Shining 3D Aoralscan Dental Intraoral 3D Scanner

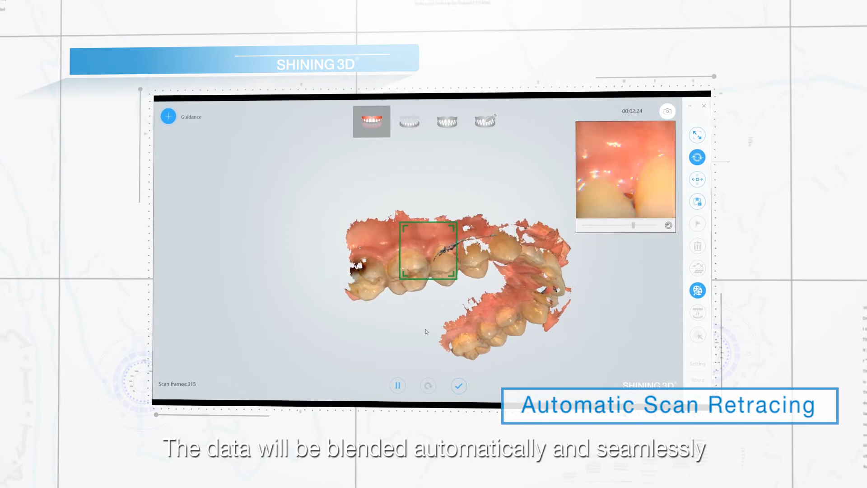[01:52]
The data will be blended automatically and seamlessly.
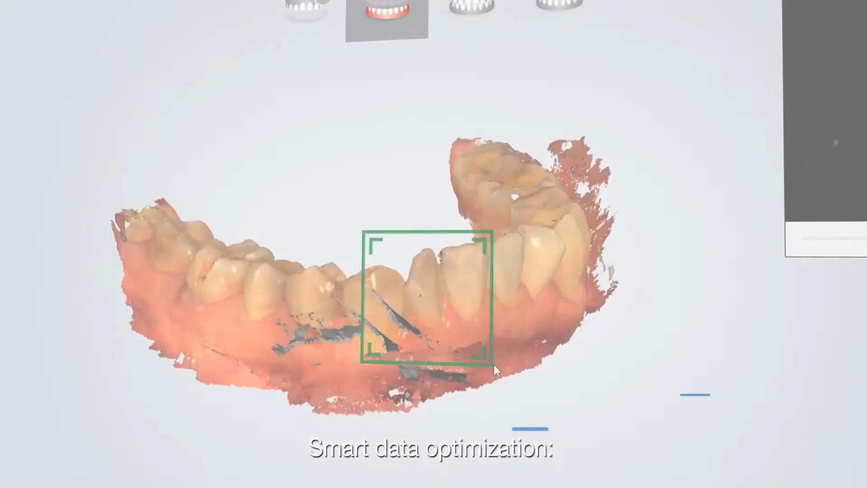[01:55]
Smart data optimization.
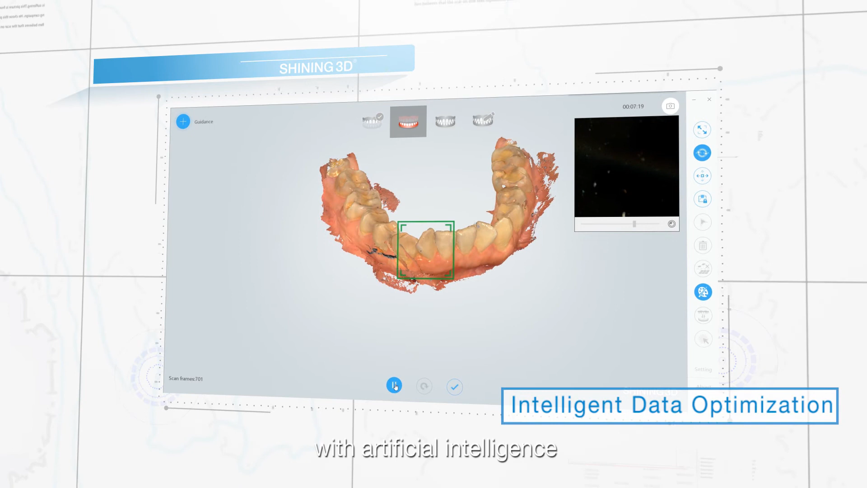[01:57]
With artificial intelligence, the software can easily identify and delete miscellaneous data, such as buccal and lingual side data.